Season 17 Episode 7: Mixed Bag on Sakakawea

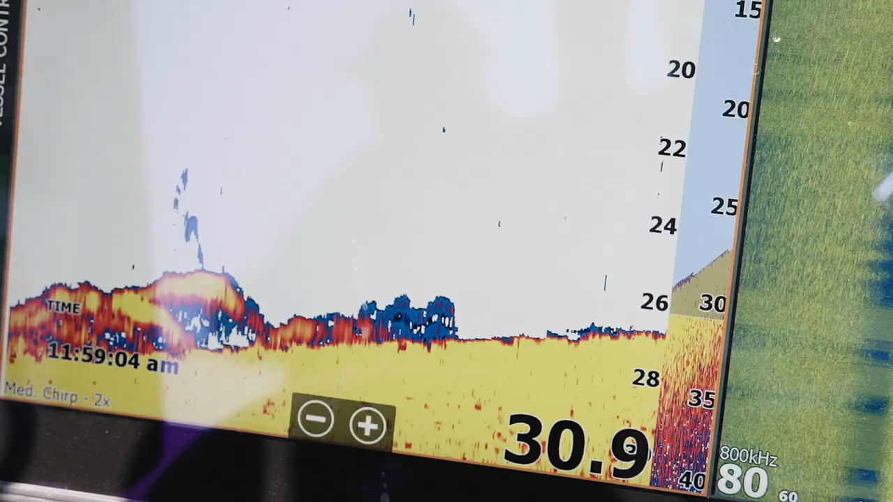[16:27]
They can also give you clues as to where exactly in the water column active fish may be waiting to feed.